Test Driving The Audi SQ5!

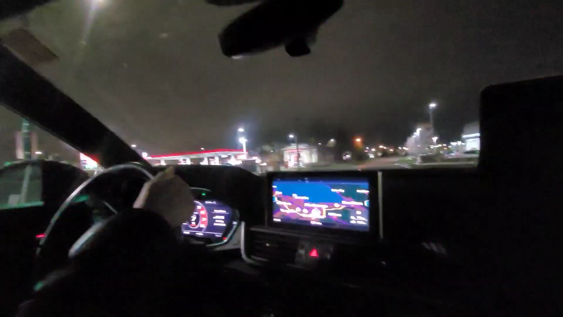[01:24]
How come the headlights aren't that bright, though? I don't know if they're on. Should we go there and check? It should be on. Is it not on auto? Oh my god, come on cars, hurry up. They're on, I think. Are you sure they're not daytime running lights? They're probably daytime running lights. Yeah, what the heck, JJ? I don't know how to use this car.